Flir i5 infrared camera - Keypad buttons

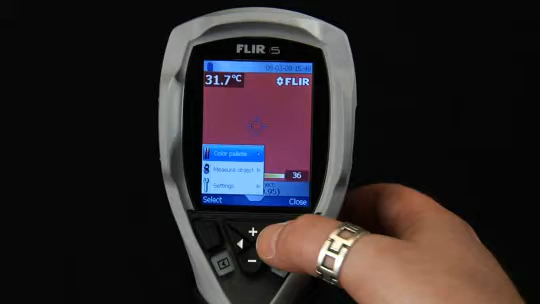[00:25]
On screen: spot 31.7°C
sub-menus and dialog boxes, and also navigate in the image archive.